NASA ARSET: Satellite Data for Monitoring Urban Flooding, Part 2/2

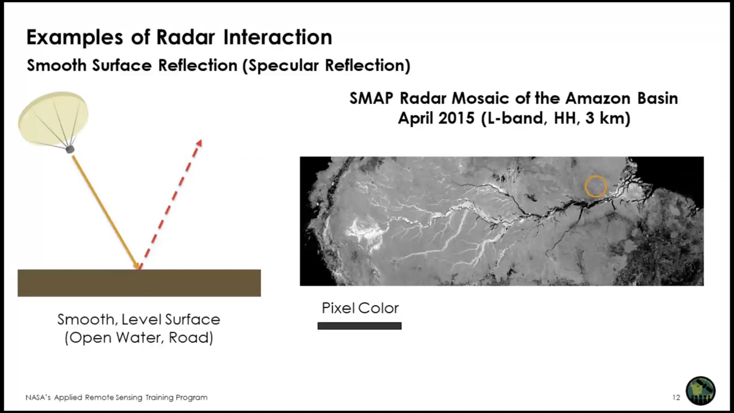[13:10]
The light gray areas are forests and the dark areas are either water or deforestation, with different levels of regrowth. This example shows rough surface scattering delineated by the yellow circle on the SMAP radar image. This area is an area of very low to no vegetation, an area that has been deforested. Agricultural fields with low vegetation, tilled fields, savannas, bare fields, or in general areas that have low vegetation, have rough surface scattering. And this is all in relation to the wavelength,
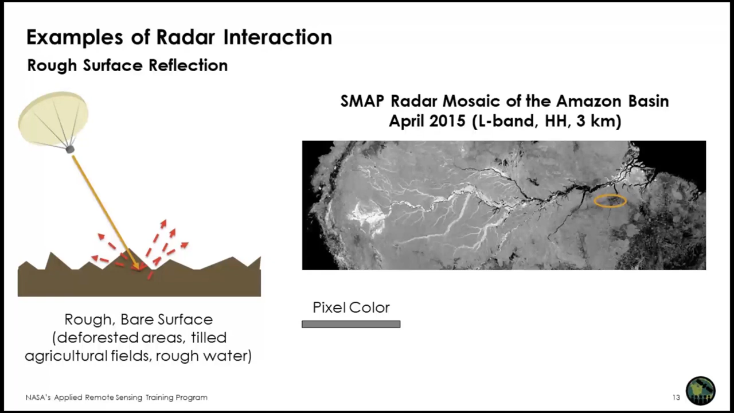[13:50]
which in this case is about 24 centimeters. Also, sometimes rough water, because of windy conditions, for example, has rough surface scattering, meaning that water will not appear completely dark. This example shows volume scattering delineated by the yellow circle on this map radar image. This is a forested area. In this case, the signal interacts with different components of the vegetation, most likely the branches, trunks, long stems, and the soil, causing the signal to scatter multiple times, and a significant part of it be returned to the satellite.
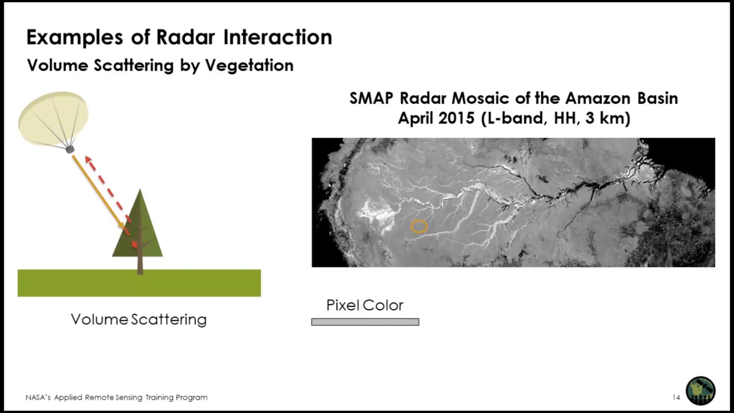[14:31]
The intensity of volume scattering depends on the physical properties of the volume, that means the moisture and the structure, as well as the characteristics of the radar, such as the wavelength, polarization, and incident angle. Finally, this example shows double bounce delineated by the yellow circle on the SMAP radar image.
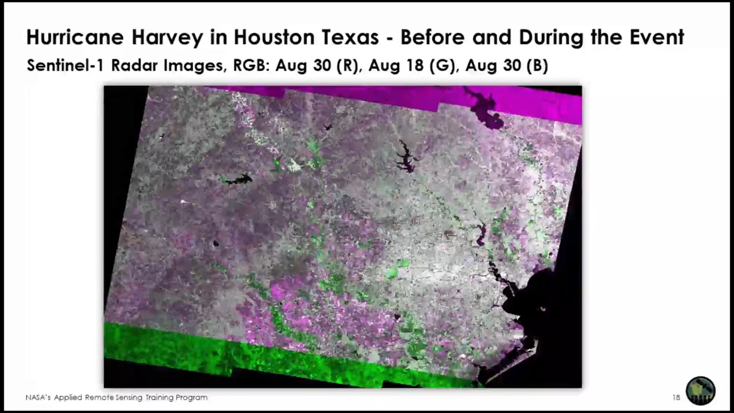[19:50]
Therefore, that area is either inundated so there's inundated vegetation or the soil moisture content of the soil is higher than before the event. Note that the urban area remains high in both images. This is another similar event. Here we have two Sentinel-1 radar images.
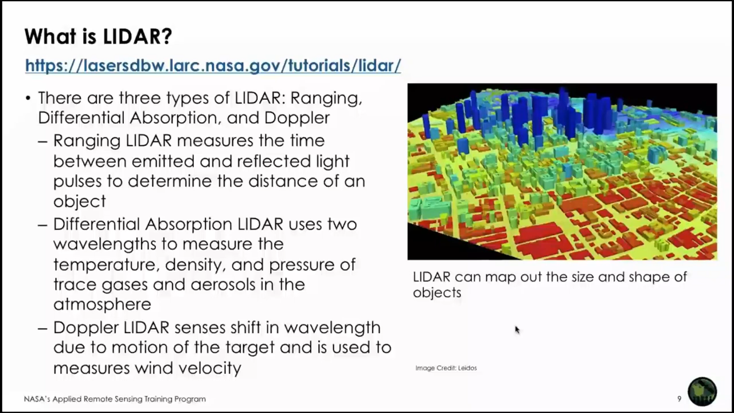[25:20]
by looking at the backscattered light. And so ranging LiDAR, which it's used to generate three dimensional information about the shape of the characteristics of the Earth's surface. And it is high resolution. So you can see that this is Washington, DC, that you can see many features in 3D. This is the Washington Monument. And then these are all different structures that you can see.
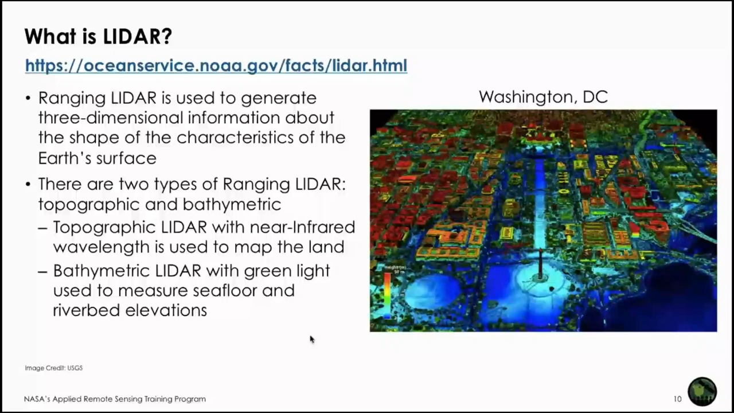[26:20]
And that uses green light or visible light that is used to measure seafloor or riverbed elevation because it can penetrate in the water. So these are the ranging LiDAR. And the data that are used for urban flood detection, flood plain detection is topographic LiDAR. And so where to get these data?